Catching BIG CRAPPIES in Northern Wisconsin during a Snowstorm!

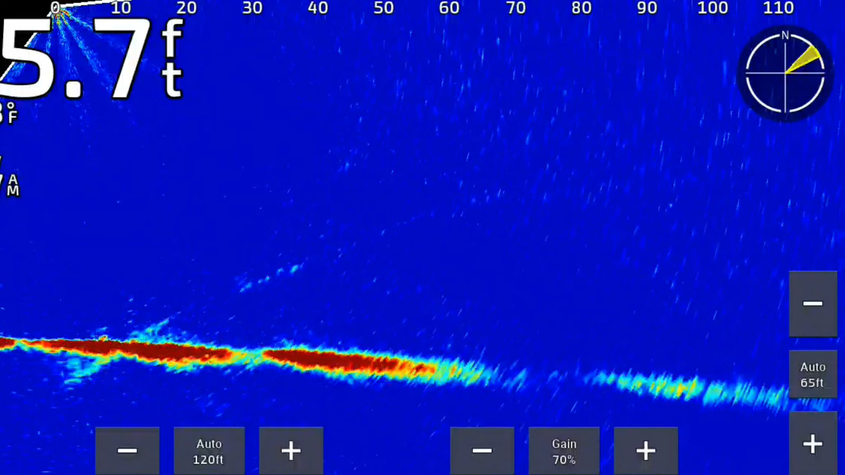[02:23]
put this live scope shot in there I just kind of pan around you can see them there you know I'll bump the gain up a little bit of interference you can see them there there's a couple of them there and they're already 60 feet away from us you know directly behind us they moved off that quickly
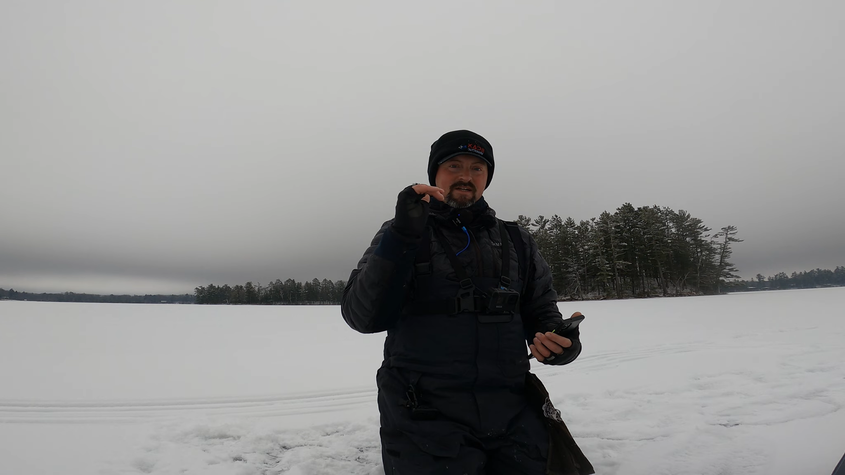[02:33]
so we just continue to hop around it works great with multiple people because one person can just kind of run the live scope three people be great one could drill the hole and the other one could get on them right away but it looks like from this
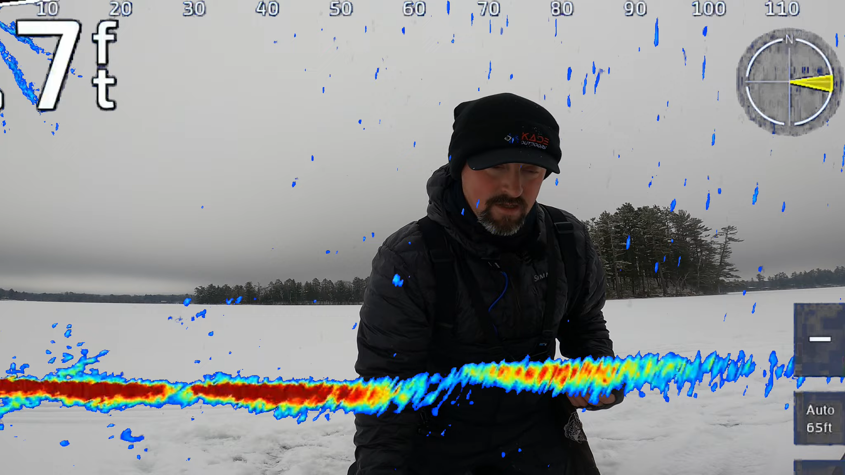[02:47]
shot here they're moving back our way but they moved off that quickly it's just kind
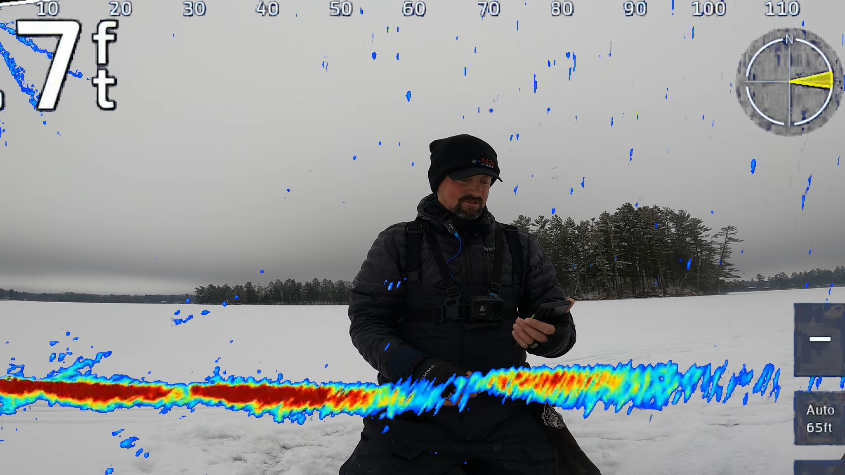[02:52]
of cool to see how they just kind of roam around and the jigging wraps and tika minnows have not been working it's been a bug bite primarily any kind of plastic or waxy or spike has been what we caught these fish on
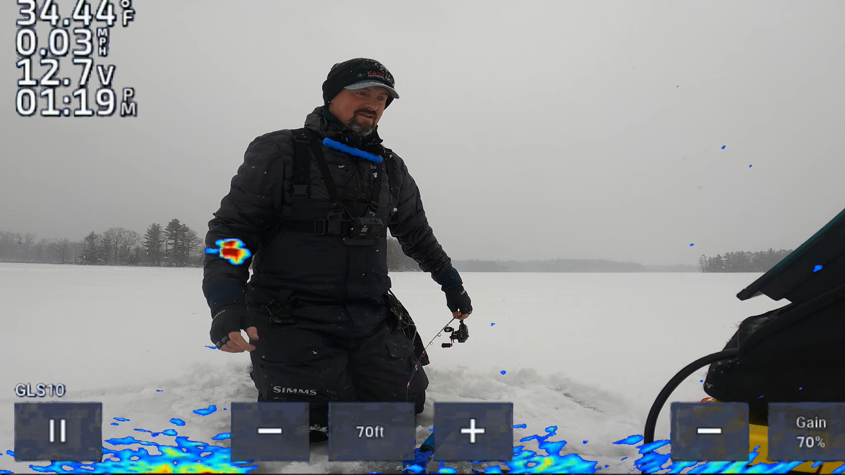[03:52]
i'm trying to get one here got one coming up oh yeah i got him smoked me
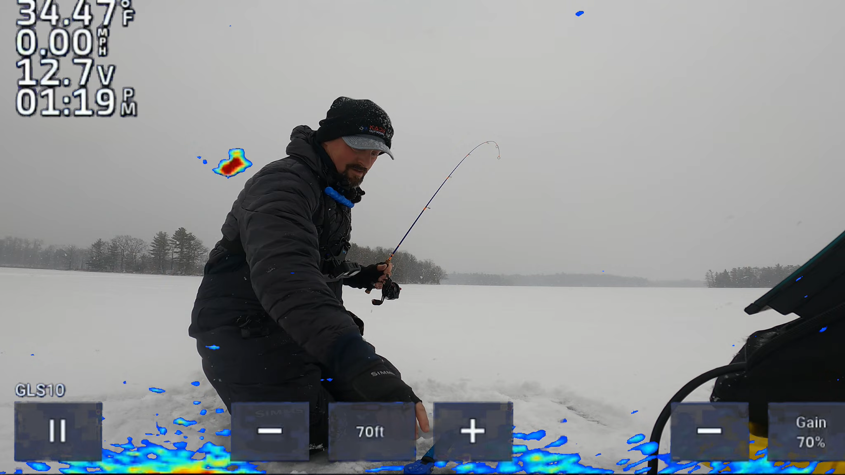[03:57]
On screen: water 34.47°F, speed 0.00 mph
that's a crappie that's a crappie i can get my translucent out of the hole